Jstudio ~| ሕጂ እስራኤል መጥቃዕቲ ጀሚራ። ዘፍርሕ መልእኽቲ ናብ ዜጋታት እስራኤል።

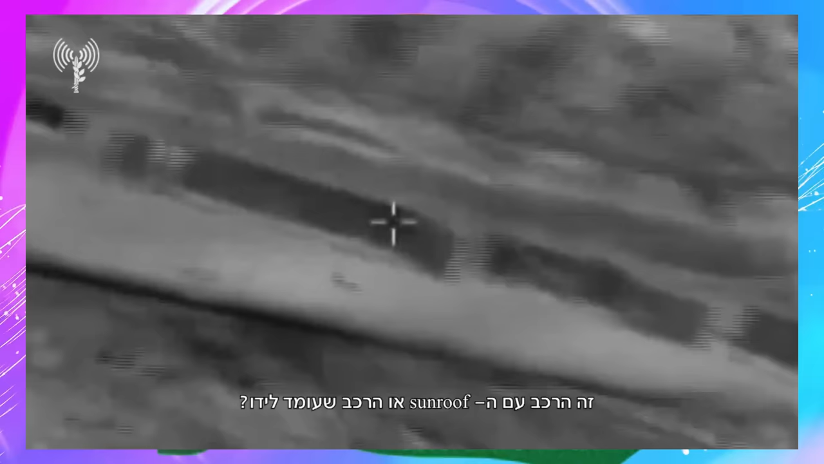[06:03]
זה הרי שלא מצאנו? לא, לא מצאנו. הרי אתה שקשת שלושה אנשים?
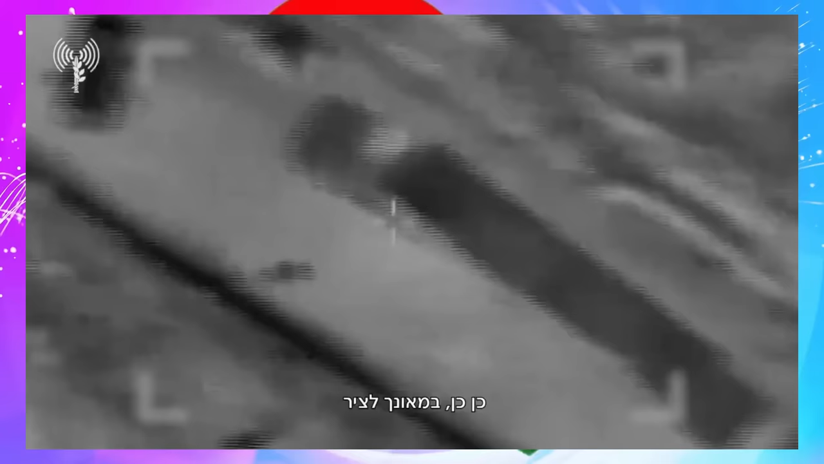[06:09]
כן, כן, שמעונה חציר. מעולה. תגיד לנו מה קורה על זה?
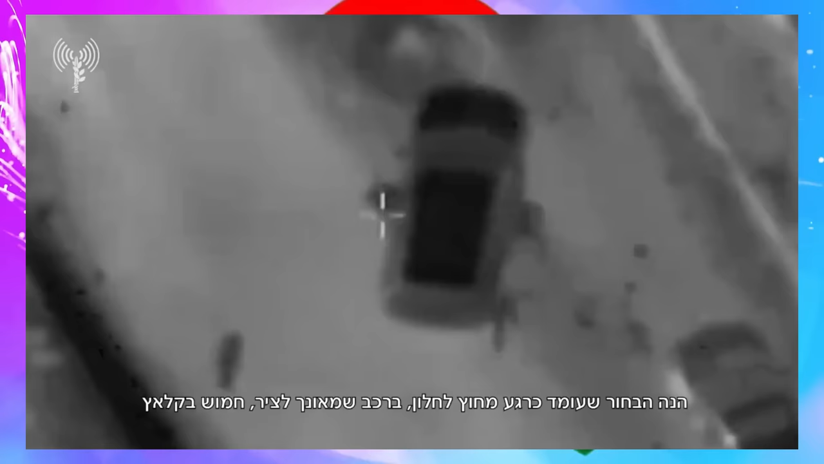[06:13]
יש הבחור שעומד מחוץ לחלון עם הברכב המעונה חציר, כרגע חמוש בקלחת. בסך הכל ראינו חמוש אחד לפני החזרה לרכב וחמוש אחד לפני החלון.
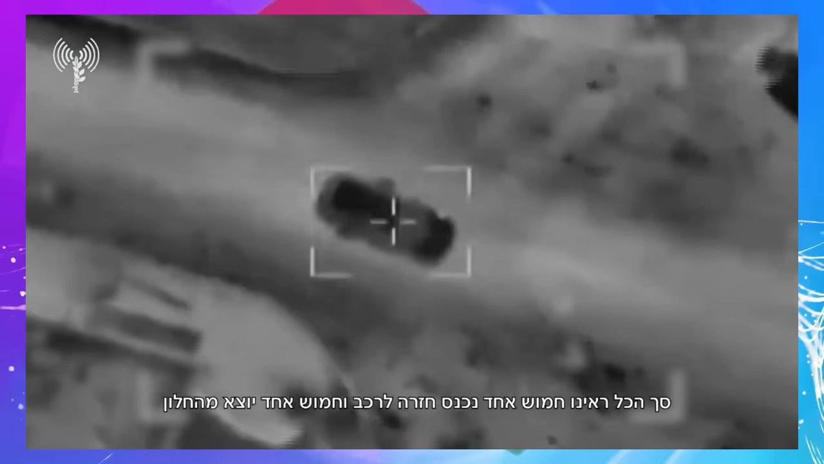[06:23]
אני אשתה לכם דגור. שתי חמושים מהרכב פונים ימינה מהמוניטרי. שמח?
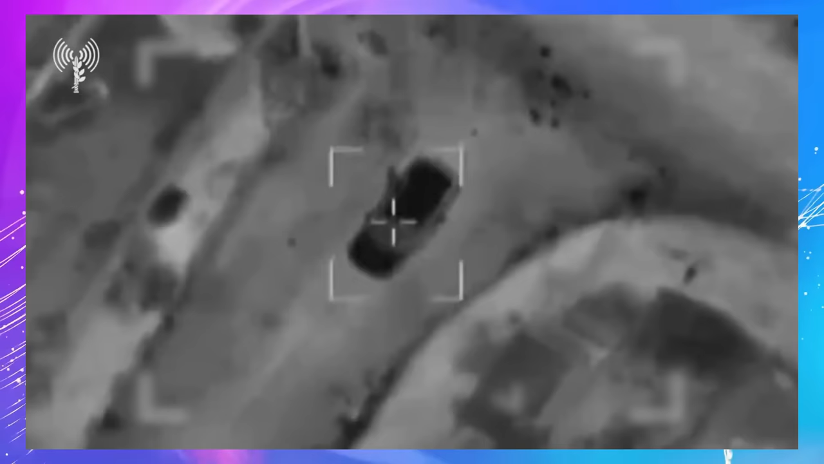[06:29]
פנו ימינה מהמוניטרי. מבחינתנו רוצה לבצע על הרכב ברגע שאת יכולה. 2-3, שקר.
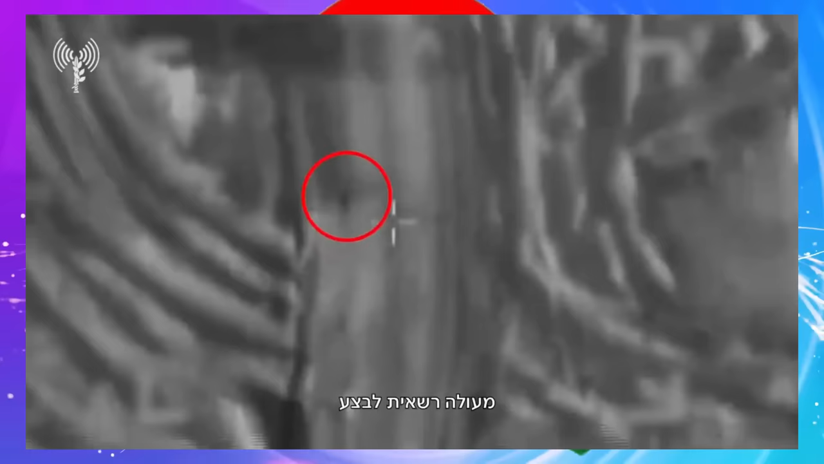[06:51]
מעולה, את רשאית הבטה. מעלה. פגיעה במרב הברכנים החמושים, יש רשאית. 2-3, שקר.